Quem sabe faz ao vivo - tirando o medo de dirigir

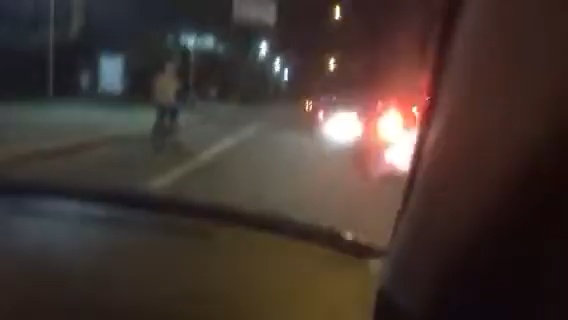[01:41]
Olha aí, gente, aqui, ó Olha a situação, está vendo? Pode invadir um pouquinho aí Quando for necessário, você invade Não tem problema nenhum, tá?